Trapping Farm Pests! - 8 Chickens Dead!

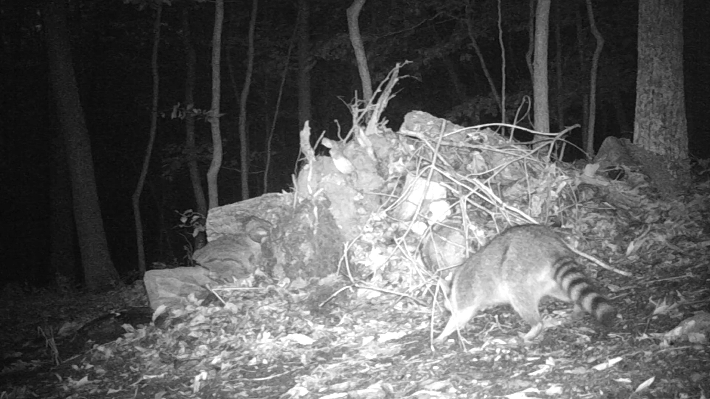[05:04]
I don't know how the trap didn't go off. He was digging all up in there and he spent maybe 10 or 15 minutes at the trap site. So, I cleaned up the trap as best I could yesterday and hopefully it's a little more sensitive today. I'm hoping I at least got one after seeing that video yesterday. So, I know he's out here and I know he knows about the bait and the traps.
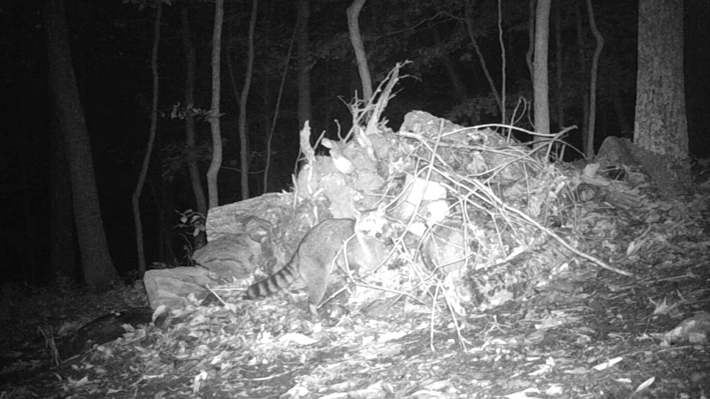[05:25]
So, I ended up moving the one that was down in the bottom back up in elevation.